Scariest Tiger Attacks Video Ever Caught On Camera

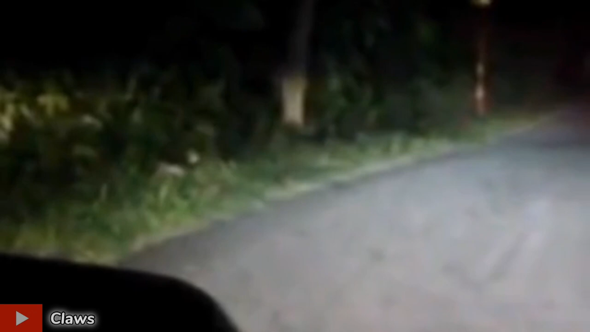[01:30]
While camera recording have two men riding motorcycles across.
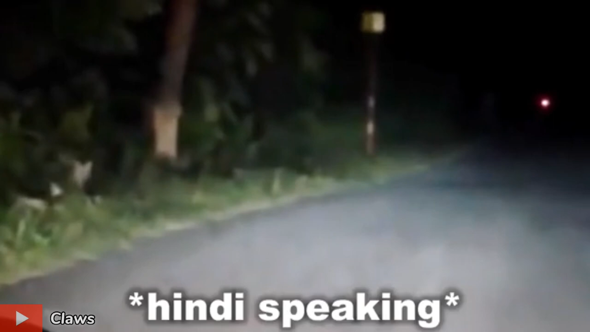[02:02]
Suddenly, the tiger run out from the jungle try to attack them, but the tiger failed. Number 4.